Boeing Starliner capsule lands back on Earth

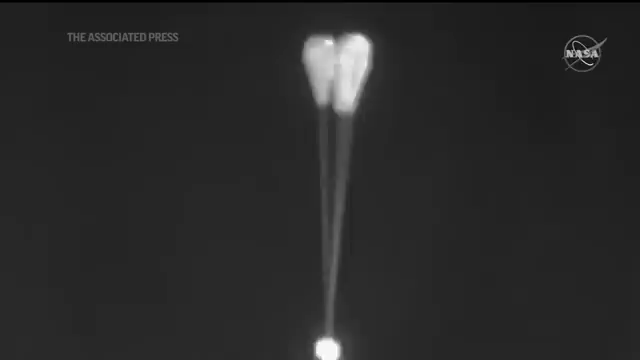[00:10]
Starliner has another 8,000 feet toward the landing. Those three parachutes are starting to inflate now. You can see them right there on your screen.